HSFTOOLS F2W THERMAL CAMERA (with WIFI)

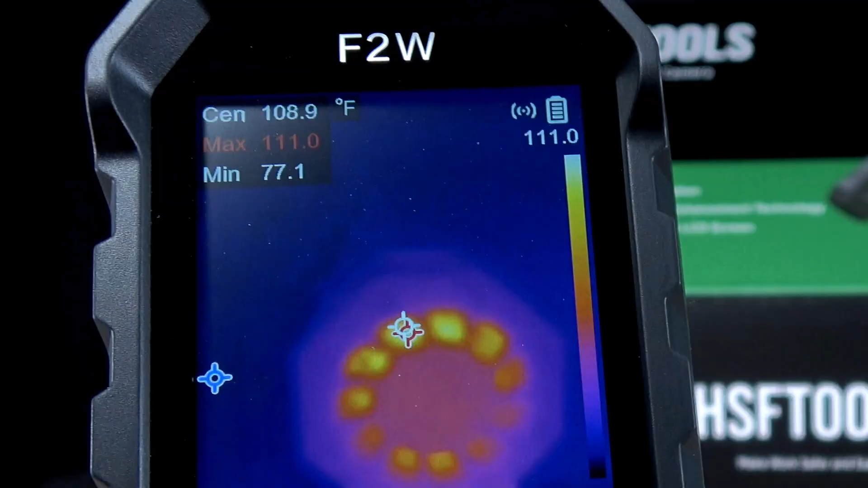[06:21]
On screen: spot 108.9°F
And right there in the background, we have something that's 111 degrees and it's making an audible sound so that you can hear it. And you'll know that you've reached the temperature that you need to reach.
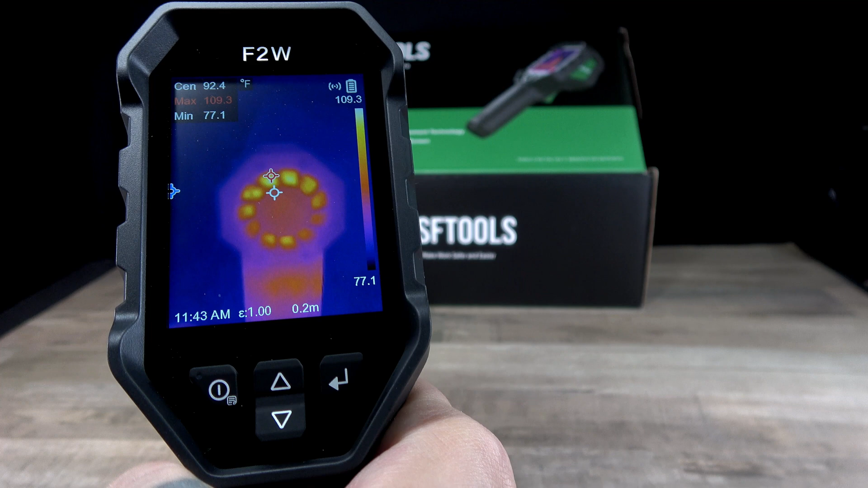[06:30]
On screen: spot 92.4°F, max 109.3°F, min 77.1°F
And of course you could always just go back in there and turn that off if that's not something that you want.
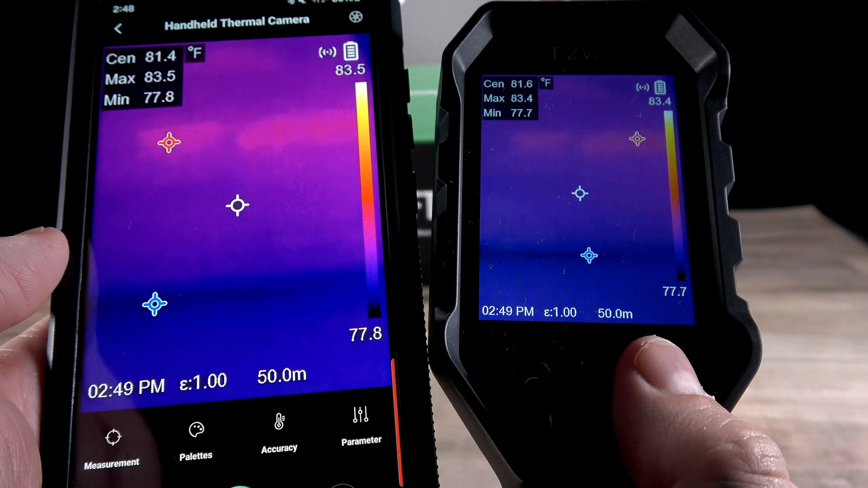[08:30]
It's a little bit laggy, but not totally laggy, but it's actually very useful.
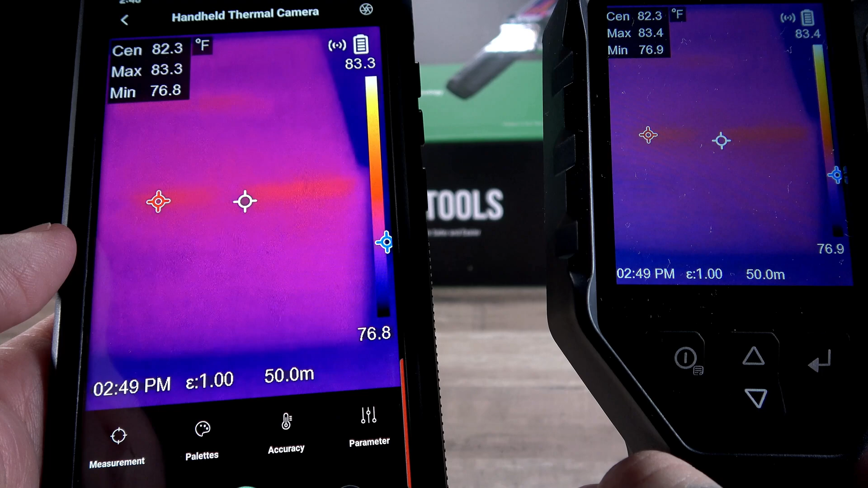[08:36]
On screen: spot 82.3°F
And this is perfect for if you're out on a job site and you don't, you don't have the ability to connect to your Wi-Fi network that's at your office or your home.
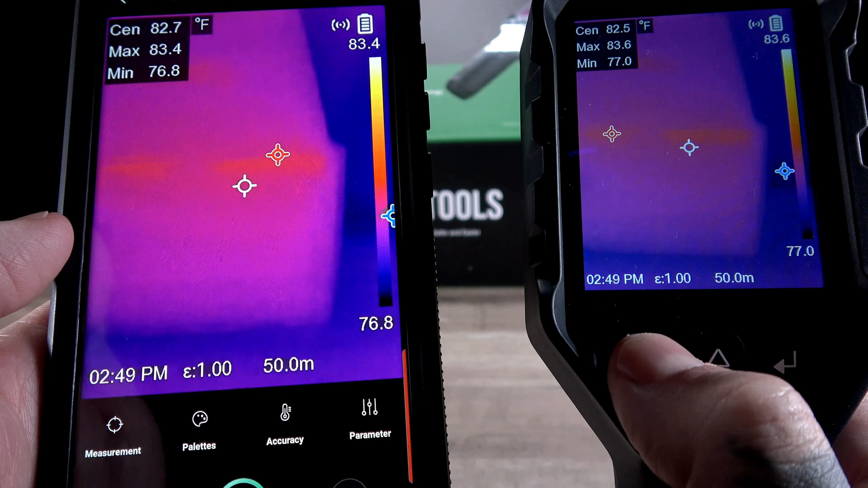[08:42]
So this is pretty portable. So this can basically help you in that sense.
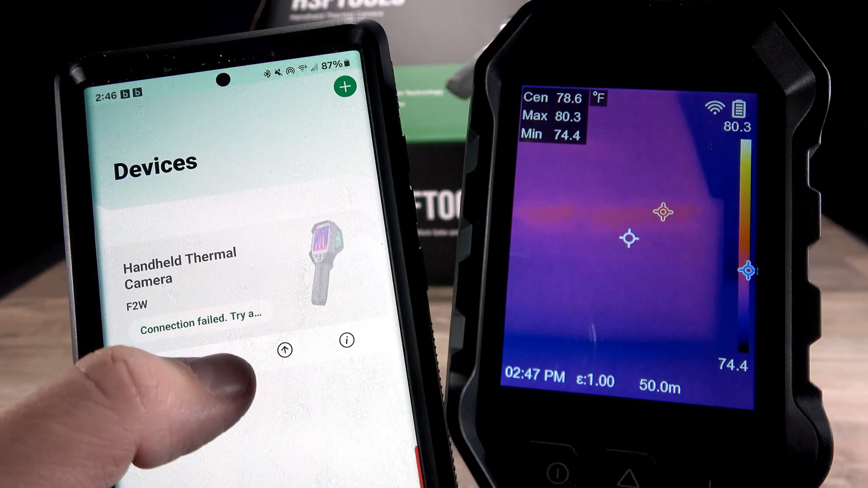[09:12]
On screen: spot 78.6°F
And then of course, if you wanted to update the firmware, you can do that directly from the app when you are connected, either the hotspot or the Wi-Fi.
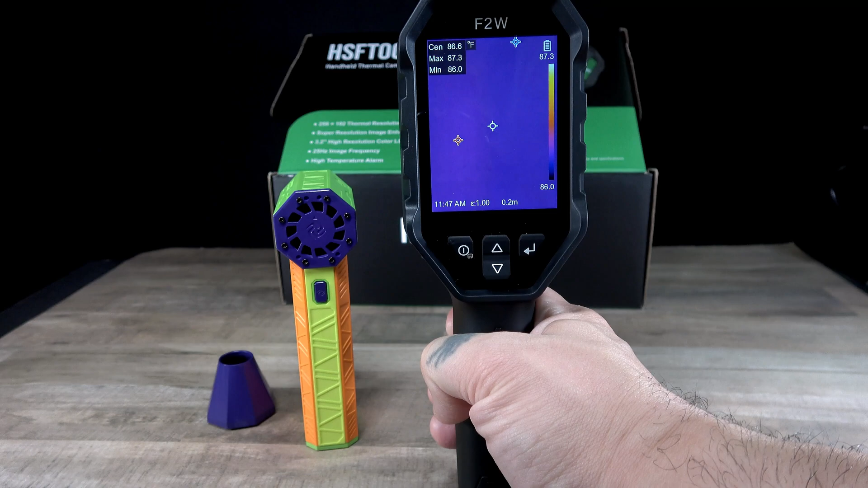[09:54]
If you wanted to set it up and do that time-lapse thing, like I was talking about, I'll put that on a tripod. That's this will fit any tripod.
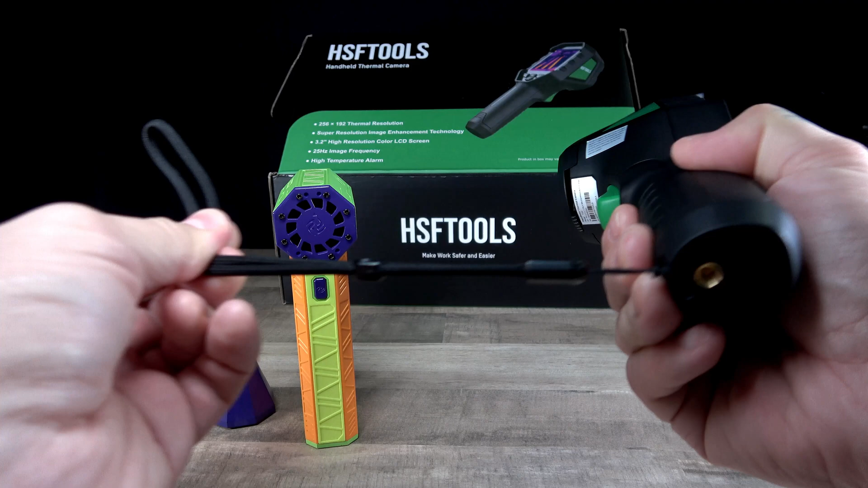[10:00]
You obviously have your lanyard here, just in case you want to throw it around your wrist, if you're in an area that you think you might drop it.
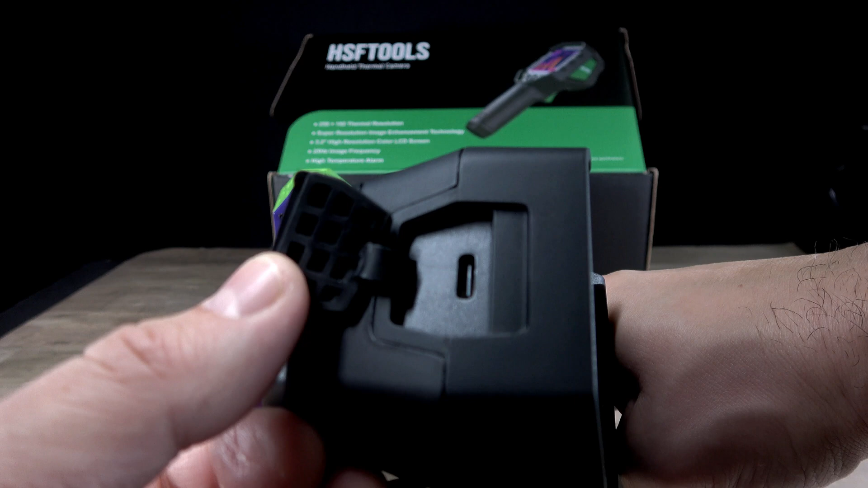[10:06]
Then obviously you have your C-type charging port there, and that's also your data port as well. So that if you wanted to transfer stuff or to connect it to
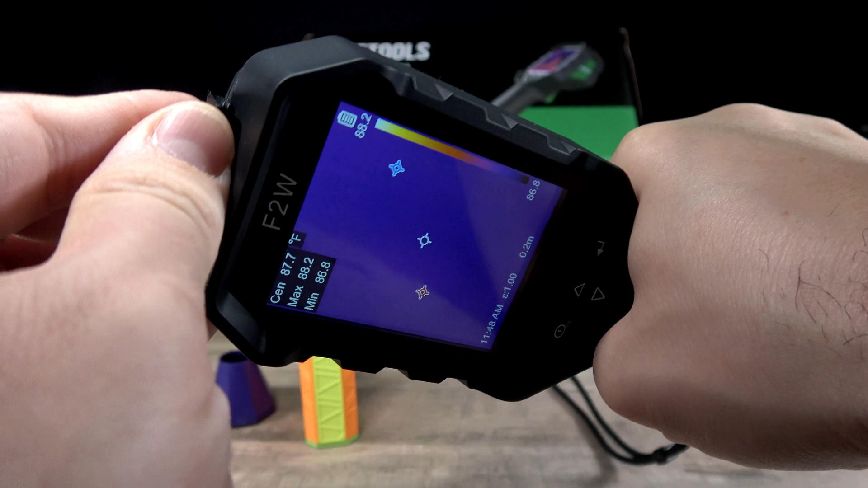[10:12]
your computer and use the software that you can download off their website. Very robust.
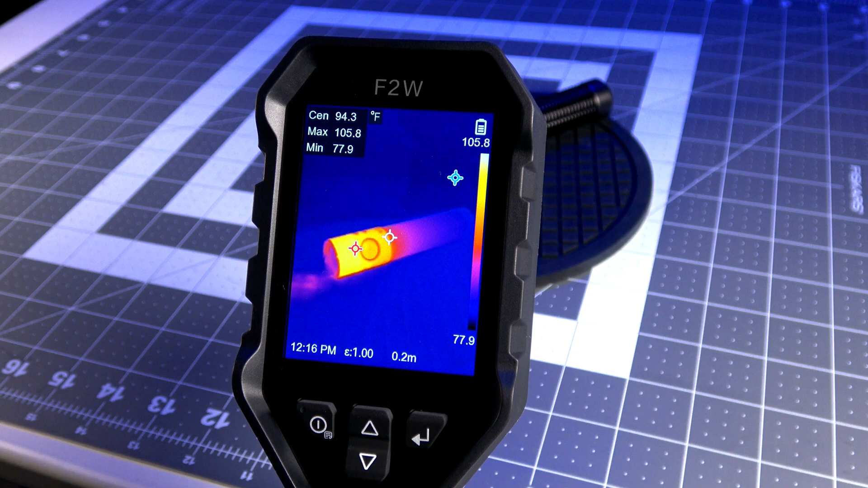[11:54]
On screen: spot 94.3°F
I also tested the thermal output of some of the flashlights here in the studio, just to get a better idea of what this camera was capable of. And as you can see, the image quality and resolution is excellent for the needs that I have here in the studio.
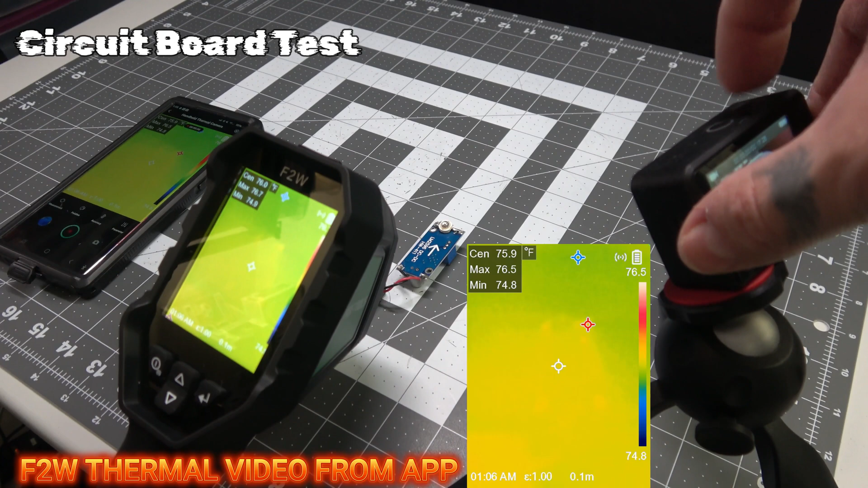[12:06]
The F2W can also be used to inspect circuit boards for potential heat issues. As you can see, in this demonstration,
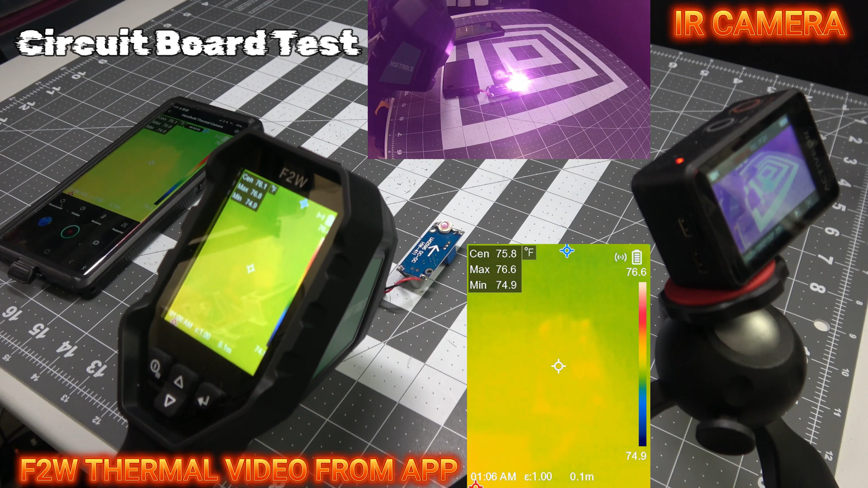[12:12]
I'm testing out the thermal output on the circuit board of an infrared light emitter that I'm building for my paranormal research team.
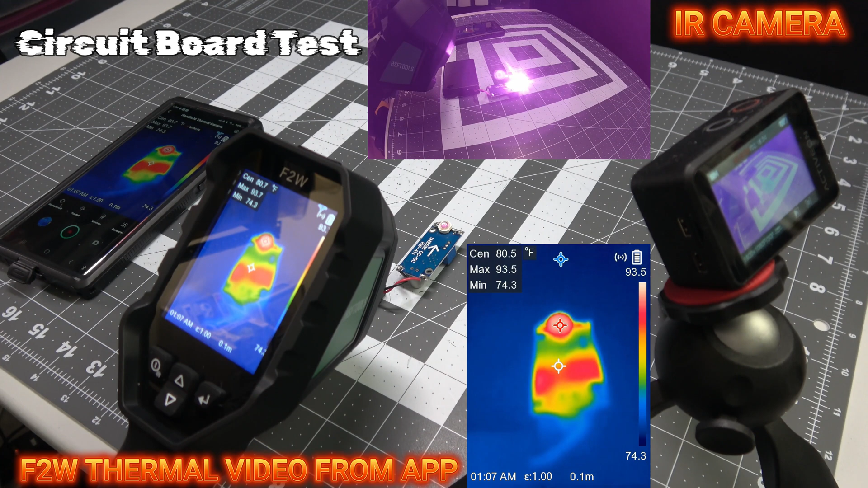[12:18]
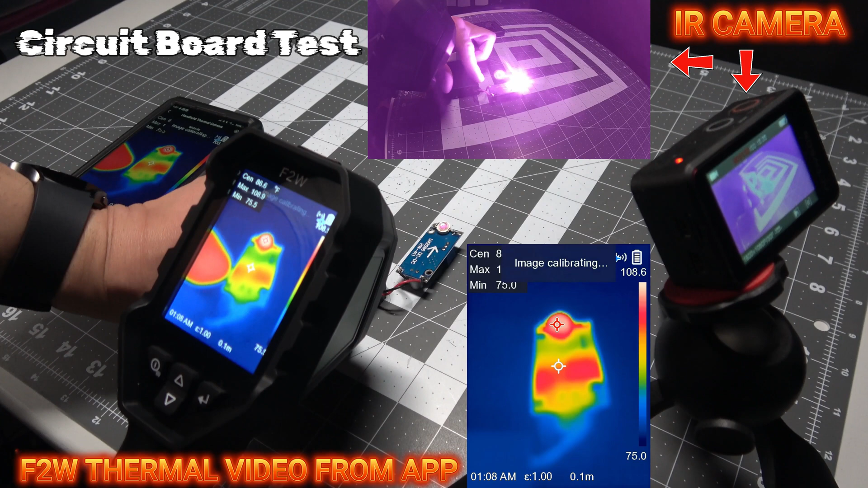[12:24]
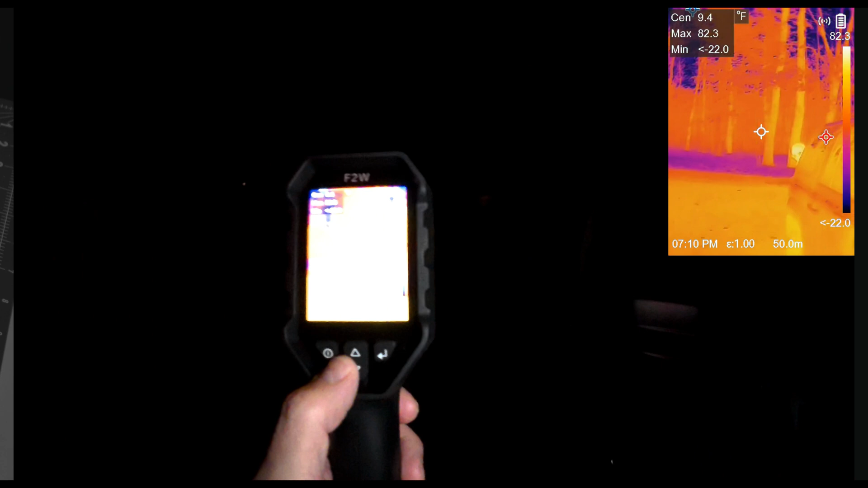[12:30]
On screen: max 82.3°F, scale top 82.3°F
The F2W can also be used as a security tool to detect body heat up to 164 feet away, and as you can see in this demonstration, it works very well.